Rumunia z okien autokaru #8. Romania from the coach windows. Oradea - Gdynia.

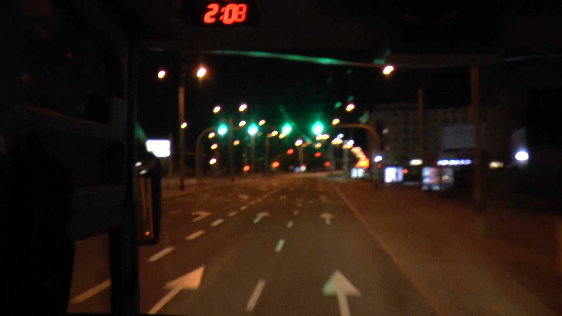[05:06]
Znajomy widok i znajoma gdyńska ulica Władysława IV. Wycieczka Rumunia w 10 dni dobiegła końca.